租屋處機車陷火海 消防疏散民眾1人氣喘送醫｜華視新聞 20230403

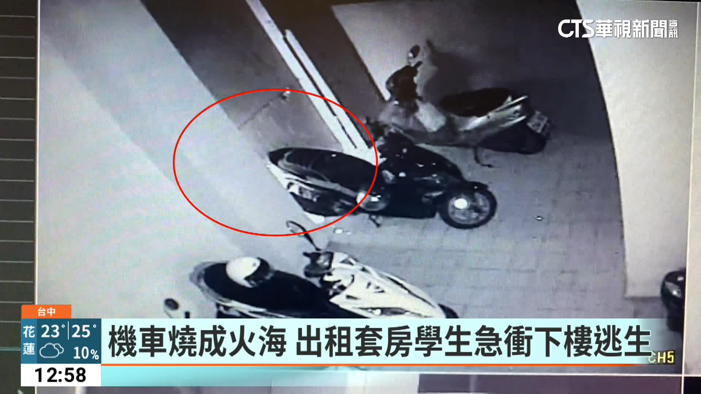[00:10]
走道上的機車停了一整排靠近柱子的這輛車尾突然起火燃燒
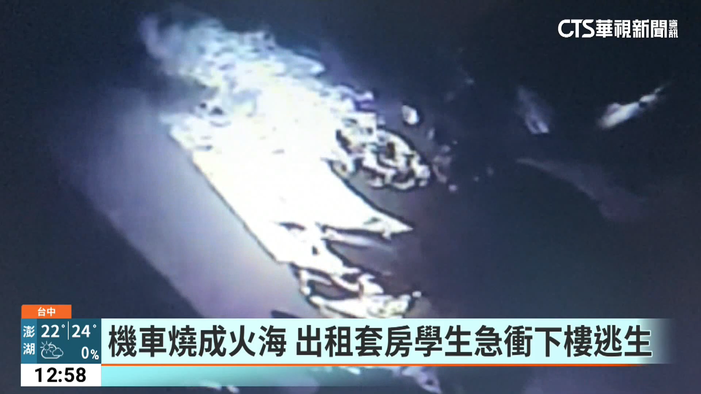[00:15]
火勢越來越大還燒到旁邊的機車住在樓上出租到房的學生衝下樓逃生
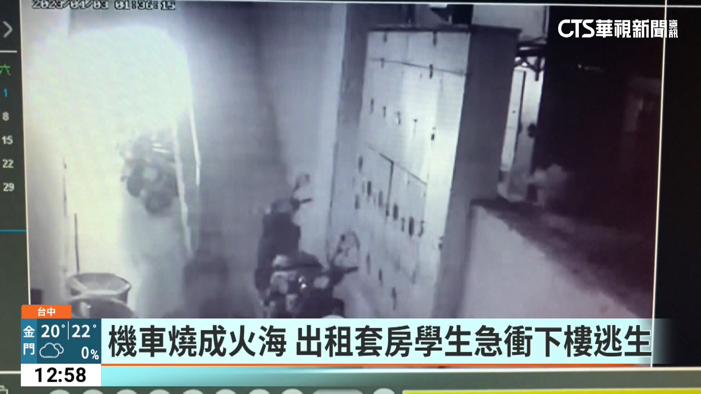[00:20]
消防隊員趕快把水線拉進來射水滅火